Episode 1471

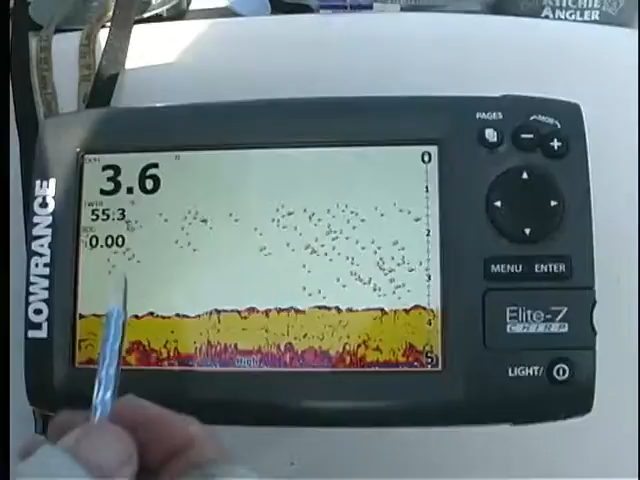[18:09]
Notice the back end of the boat's in 3.6 feet of water. We started at 49 degrees this morning on the surface water temp, but it's warming up, so we're 55.2 now.
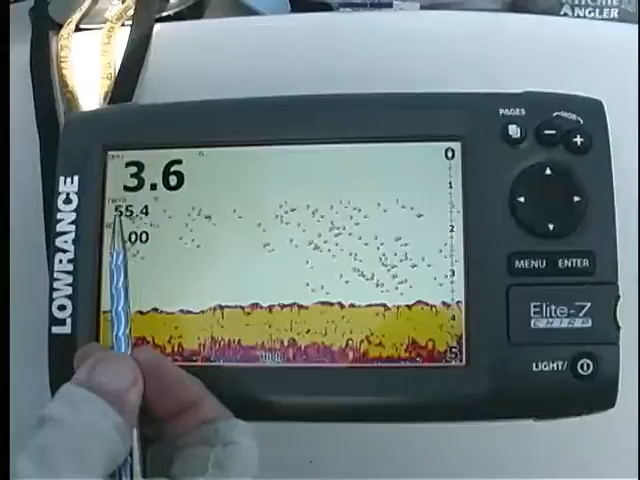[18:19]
And then I've got maybe one tenth of a knot current speed.
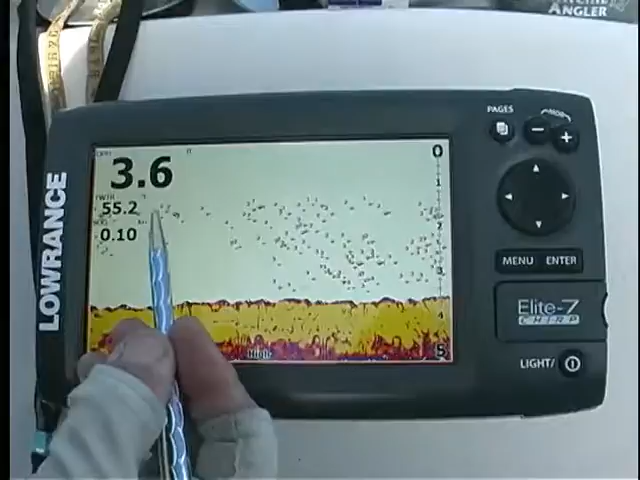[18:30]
Look at all the fish, mid-range and throughout the thermocline.
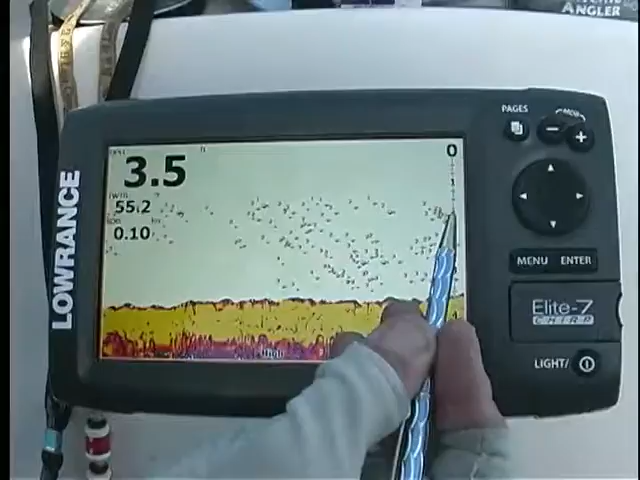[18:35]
All of them one and a half feet down on this little ledge.
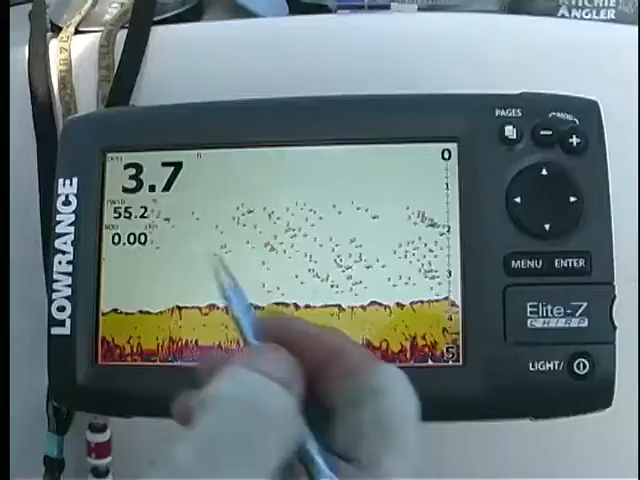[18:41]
And then I've got a full chart on the other where we go right over the trench. All right, so let's go pages.